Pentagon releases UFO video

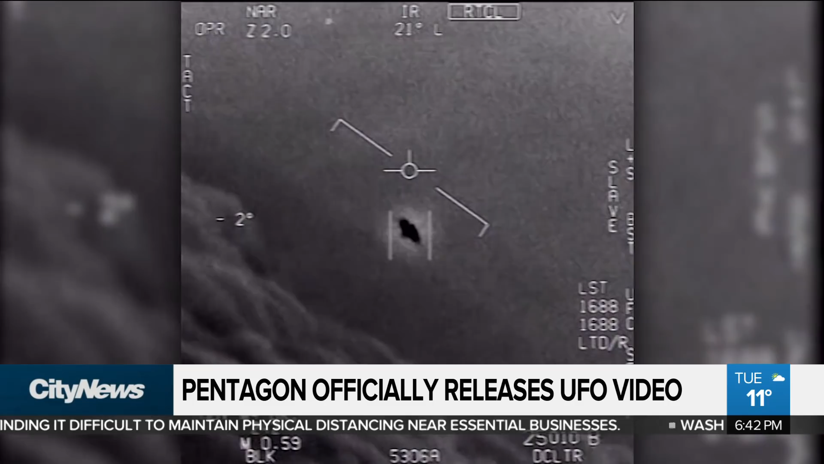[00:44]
government is officially declassifying them and speaking out on them for the first time, basically admitting we don't know what it is. The videos were shot by military pilots. They show craft with no obvious form of propulsion. One of the pilots described one of them as looking to him like a 40-foot-long tic-tac.
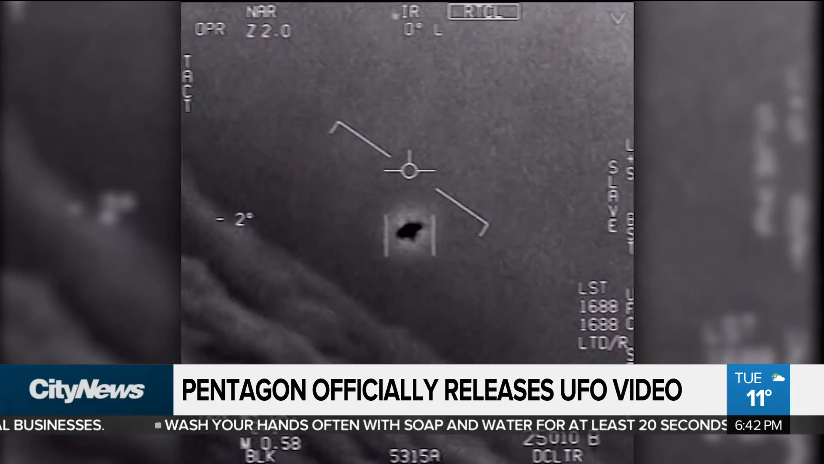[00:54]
They at times defied the laws of physics, going hypersonic and then stopping on a dime. The Pentagon, in a statement, said, quote, the aerial phenomenon observed in the videos remain uncharacterized and unidentified. And I want to show you a tweet, Janelle, from the former U.S.